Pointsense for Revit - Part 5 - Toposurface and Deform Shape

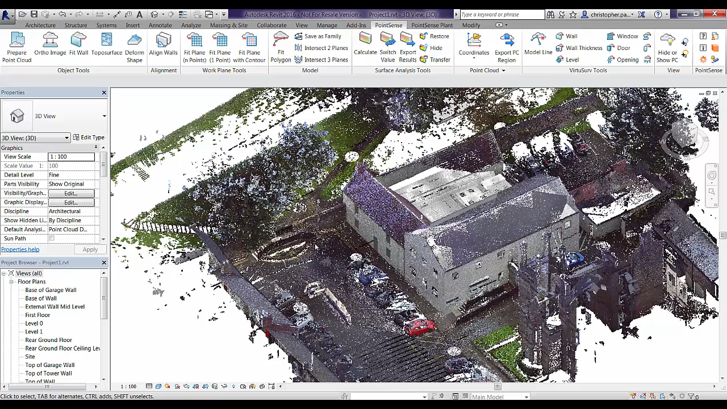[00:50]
So the problem that we have with Revit out of the box in terms of topographic surfaces, is that if we go to the Massen and Sight tab in Topo Surface,
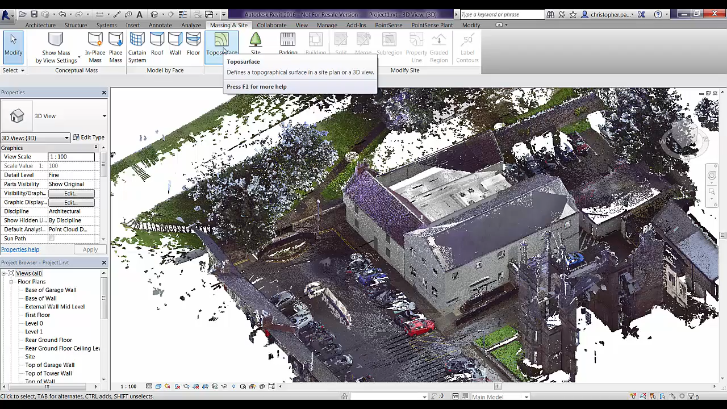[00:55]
and we just quickly go to the Sight level just to drop in this Topo Surface,
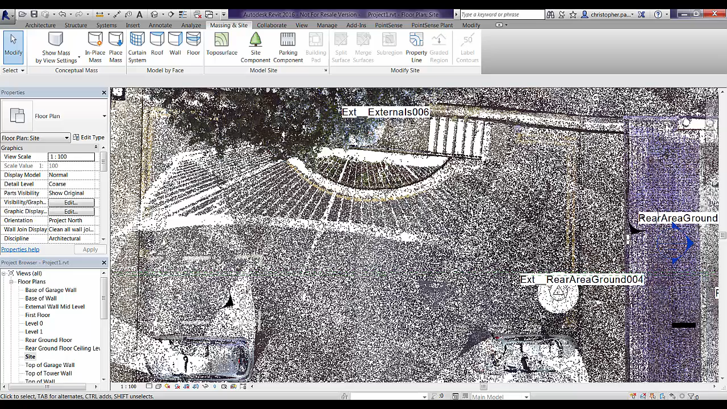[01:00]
it will ask us to input a Z value or an elevation for every single point.
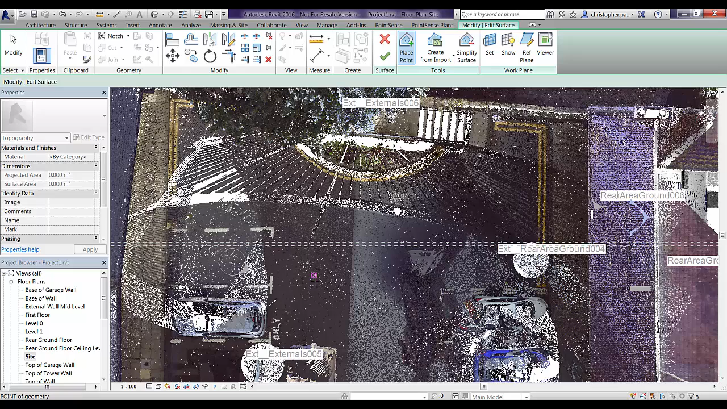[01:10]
So obviously from the point cloud this isn't snapping to the point cloud. So what we end up with if we go back to the point sense tab in 3D view and hide off the point cloud, we end up with a flat surface if we haven't manually inputted the Z value.
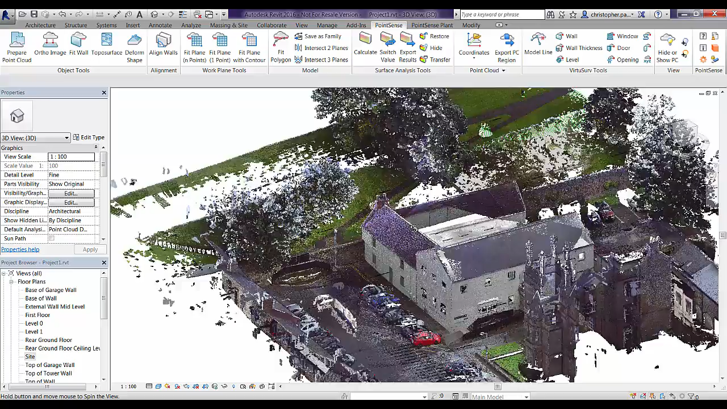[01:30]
So what we can do using point sense is we can select points on an area in VirtuServe or Revit, and we can create a topographic surface that has Z values. So if we just go to VirtuServe and external scan it,
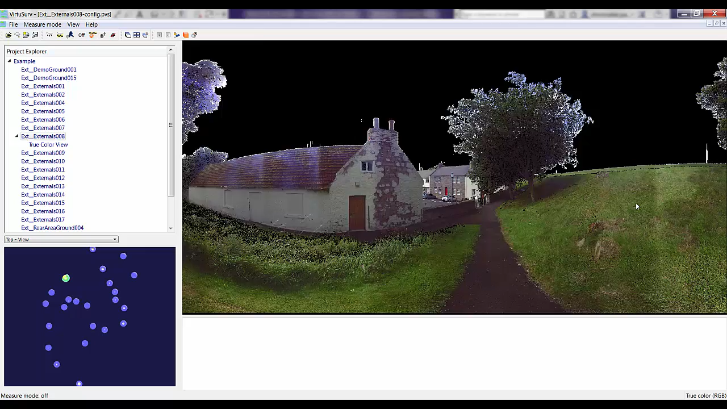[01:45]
you can see we are in an area here with a path and a small bank at the rear of the building. If we just load in the Revit toolbar and start to create some construction points and send them through to Revit, up this bank and then we'll just close it off along the bottom here.
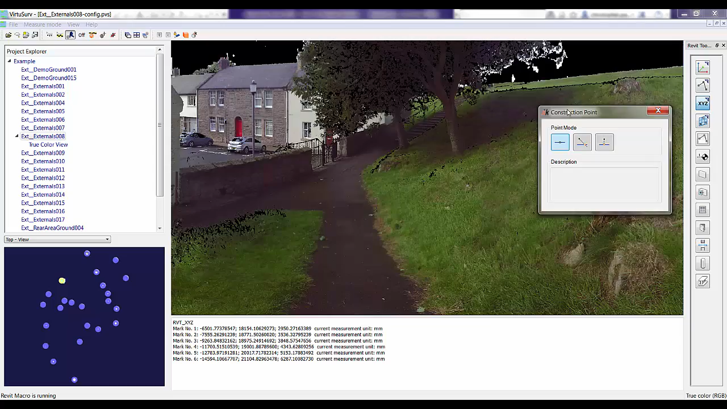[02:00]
Just add a few more intermediate points in. All of these points as you can see are getting sent straight through into Revit. The reason this is flashing between the two programs is that I am running this on a single screen, and the macro is running.
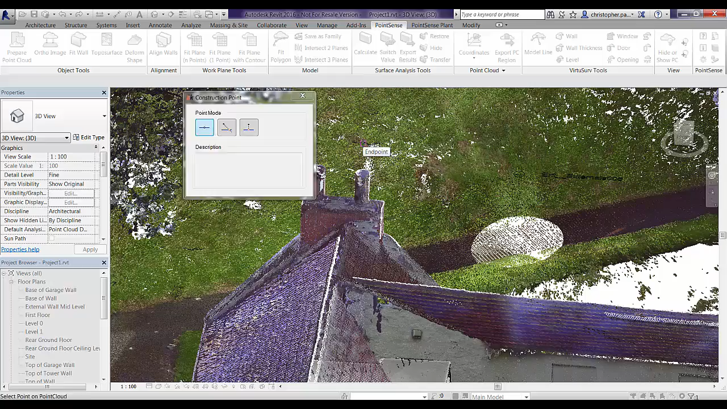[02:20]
So let's just go into Revit now and have a look. Just navigate around slightly here. We'll hide off the point cloud.
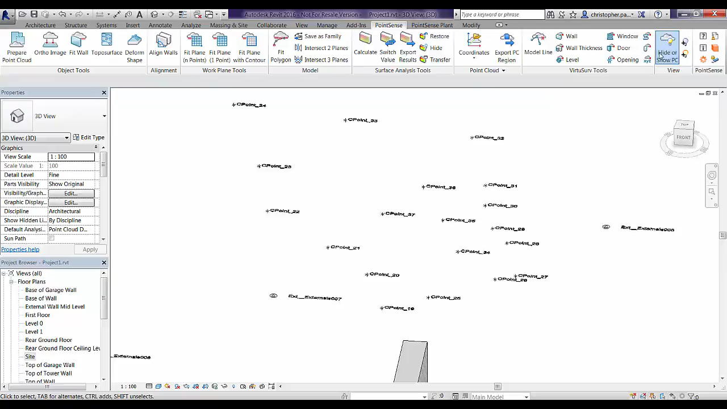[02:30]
You can see all of those construction points have been created now in Revit based on the point cloud selections in VirtuServe.
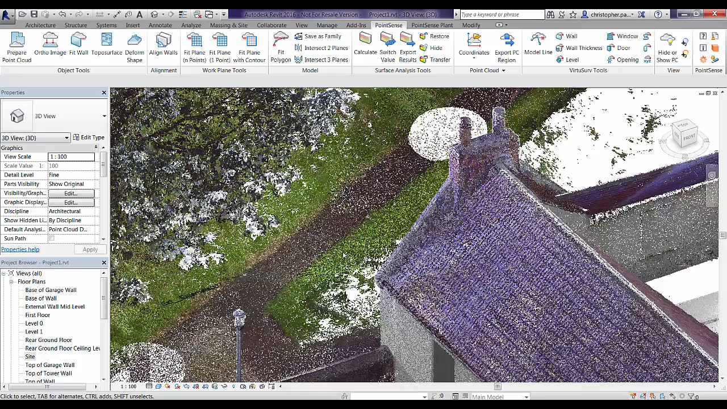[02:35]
But what we can also do is if we wanted to do this inside Revit, we can also add some construction points in here.
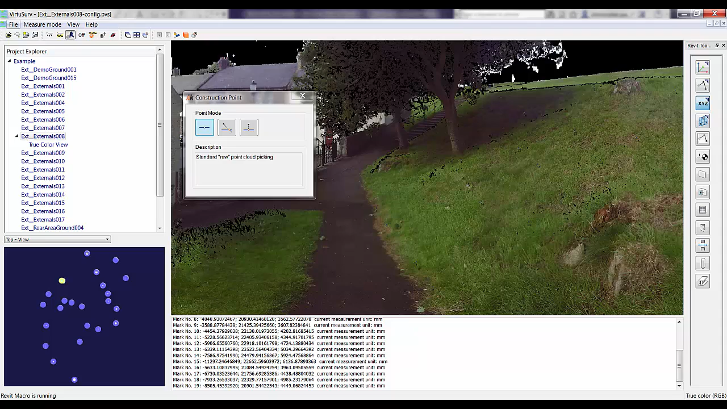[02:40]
So I am just going to go there and drop a few more points in this path.
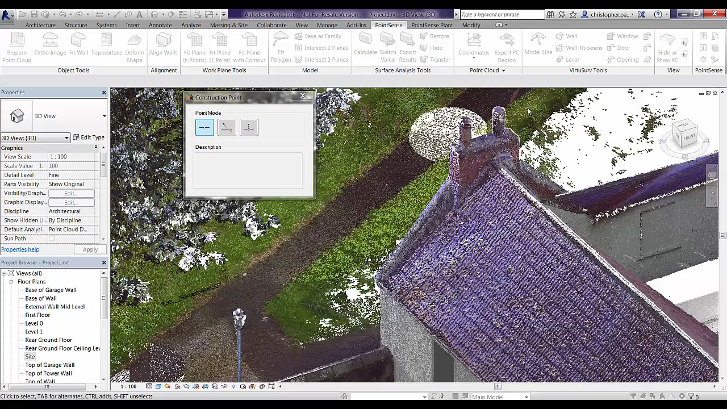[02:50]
There we are. And just hide off the point cloud to show you those. There we are. We've got a few extra points in.
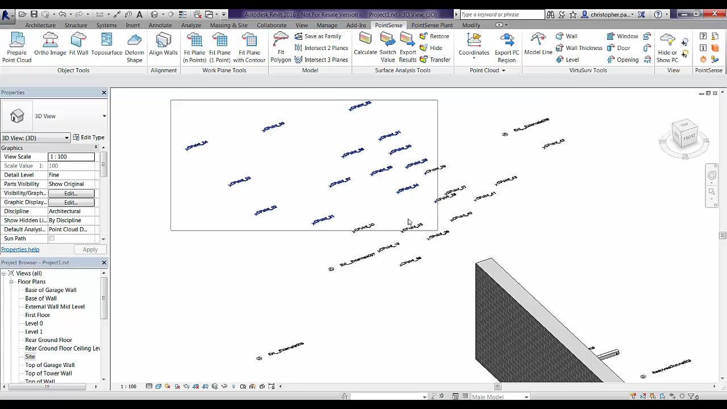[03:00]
So all we are going to do now is we are going to go to the Topographic Surface command and we are going to highlight these points and then we are going to click Finish.
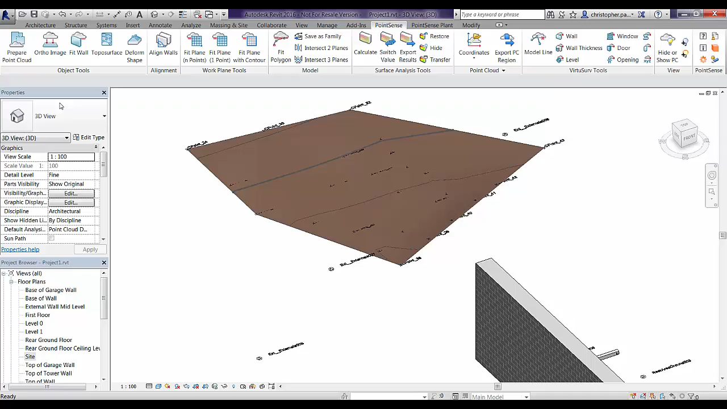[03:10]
There you are.
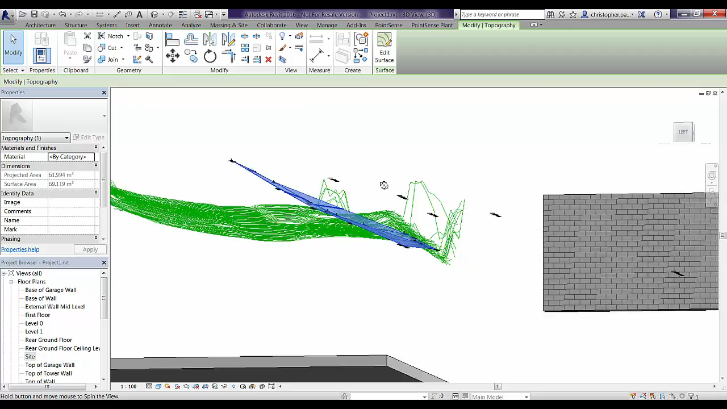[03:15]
So as you can see there, we have got a topographic surface and because of the Z value of all of those points, we have got contours on there showing the difference in the elevation.
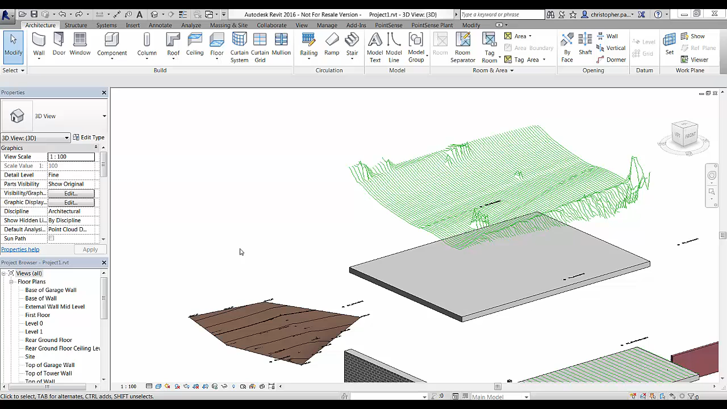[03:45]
So the first thing I am going to do here is just delete off this floor we used to create the model lines.
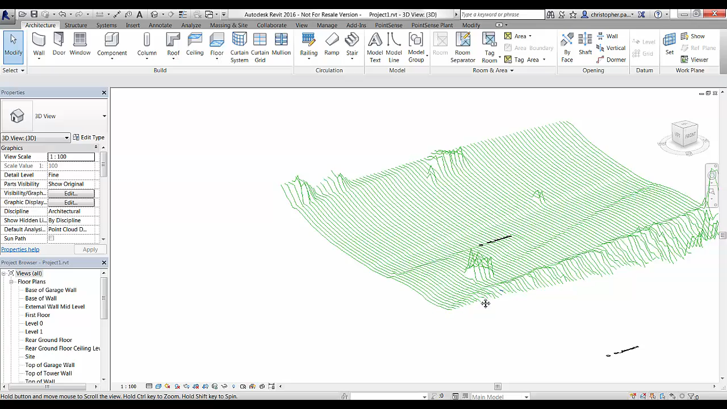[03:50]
And as you can see there is quite a bit of noise in the model lines that was created by some of the noise in the point cloud. So let's just have a look at how this would work first. We are just going to click Top of Surface and highlight all of the model lines and click Finish. And this is the result we get with the noise. So you can see we have got some spikes in the data which probably we really need to get rid of or aren't acceptable.
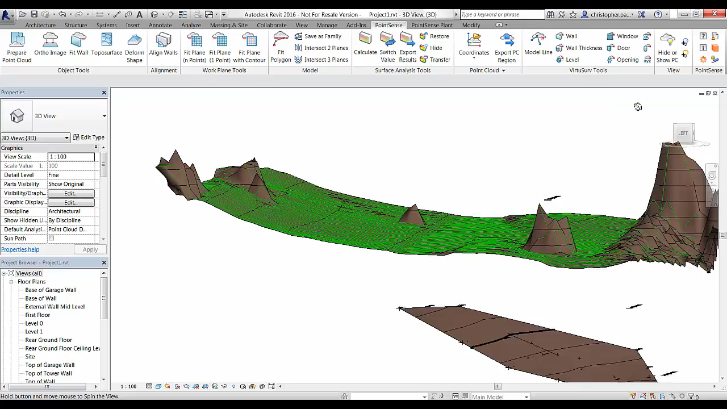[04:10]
The best way to do this would be to clean the point cloud first before bringing it into Revit.
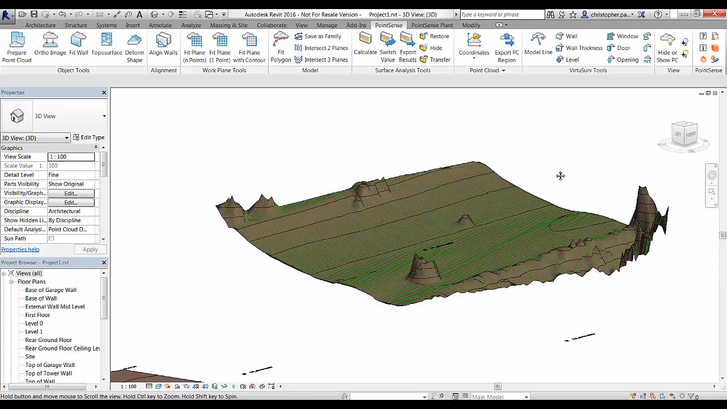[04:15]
However, we are not able to do that. So what we are going to do is I am just going to go in and I have just speeded the video up a little bit here where I have just gone and I am just going to delete out all of these points or all of these lines that we don't want to include in the Top of Surface.
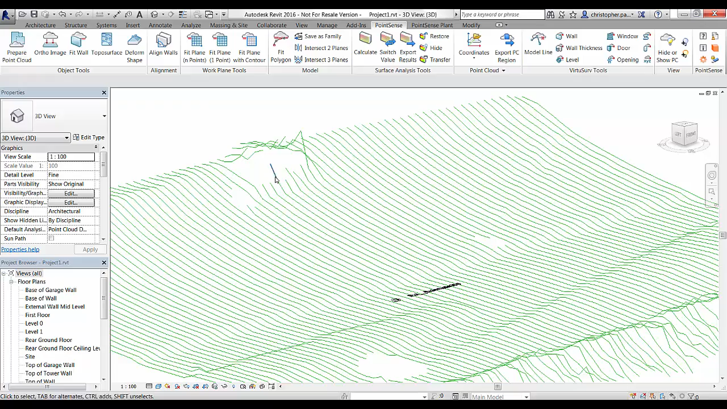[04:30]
So we can get a nice smooth surface that is a reflection of how the actual surface is in real life.
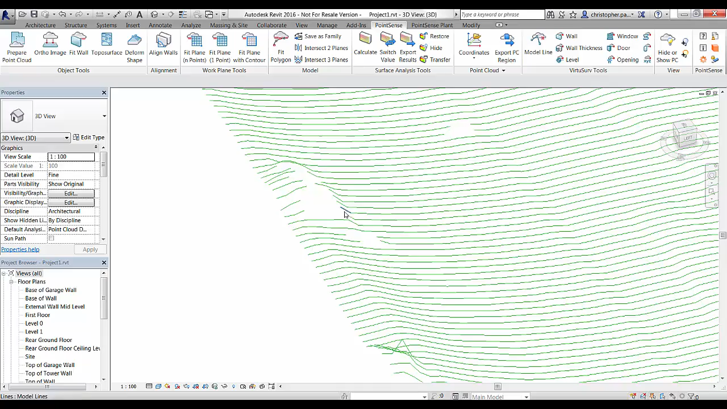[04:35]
So once we are happy with the selection that we have got.
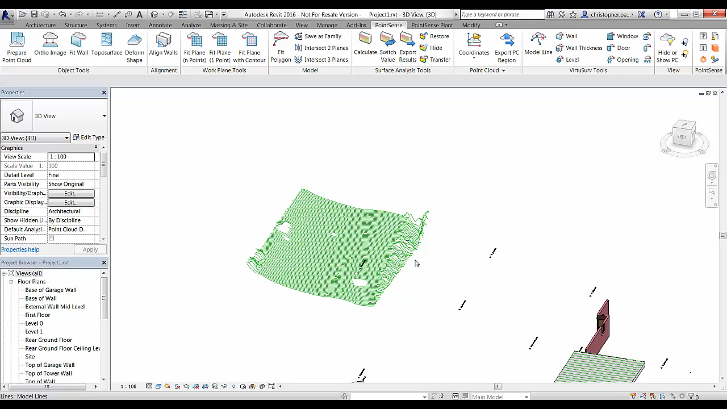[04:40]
If I go back in the Top of Surface now and just highlight those points again or those lines again and just click Finish.
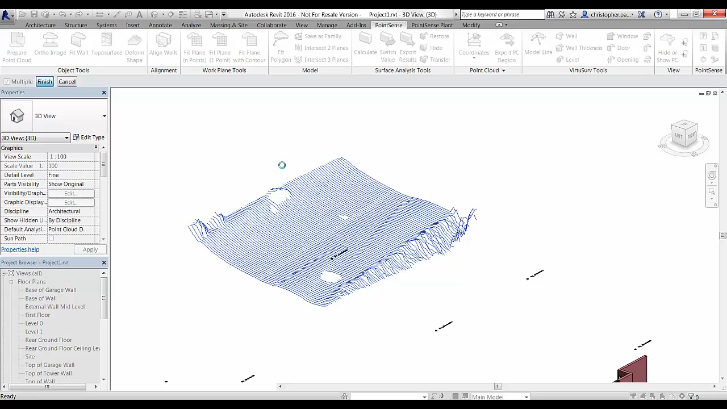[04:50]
There you can see we have now got a nice smooth surface which
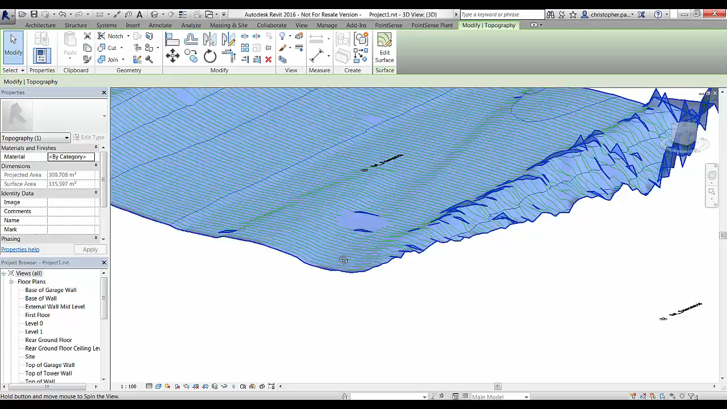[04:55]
reflects very accurately the lie of the land at the rear of the building.